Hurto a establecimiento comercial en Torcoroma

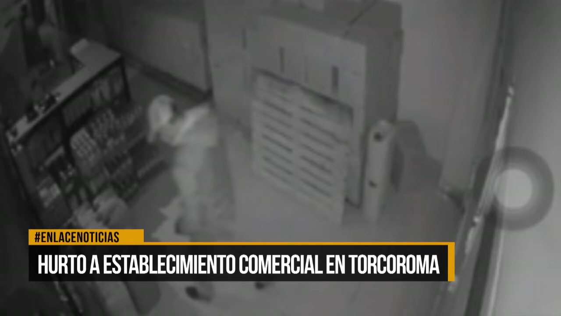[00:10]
Tras su recorrido, el sujeto llega justo ante la cámara de seguridad y trata de manipular, sin que ello afecte esta grabación que ya se encuentra en poder de las autoridades. Sobre los elementos hurtados y el valor de los mismos, aún no se conoce un reporte oficial de las autoridades que adelantan la investigación respectiva.